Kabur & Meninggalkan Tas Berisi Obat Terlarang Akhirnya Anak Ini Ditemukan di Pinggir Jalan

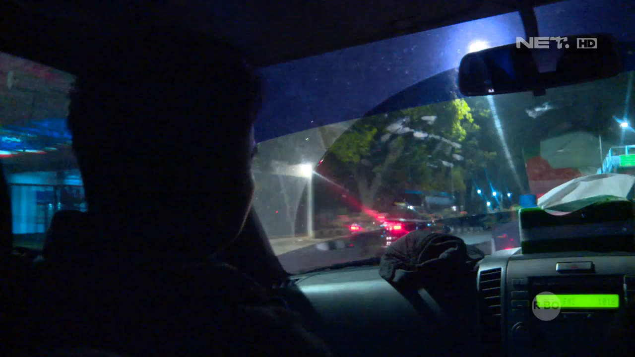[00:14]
Malam ini tim pemburu preman Polres Metro Jakarta Barat melakukan patroli cipta kondisi.